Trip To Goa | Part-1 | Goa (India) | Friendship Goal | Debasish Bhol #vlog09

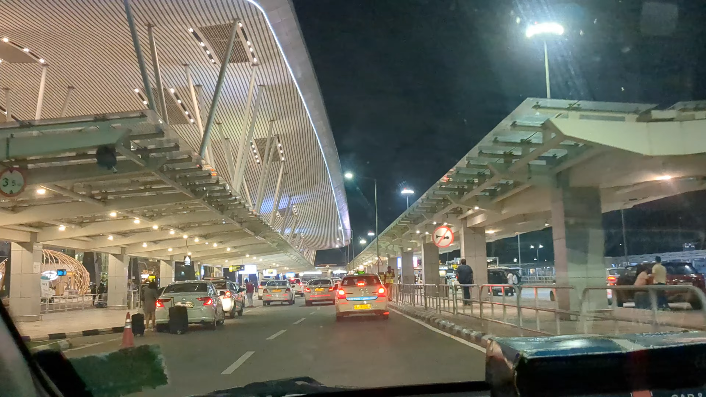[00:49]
अब ये ठहरा बेंगलोर, कहाँ आपको ट्रैफिक जल्दी पहुँचने देती है एयरपोर्ट, तो हमने 2 घंटा उलझा ट्रैफिक के साथ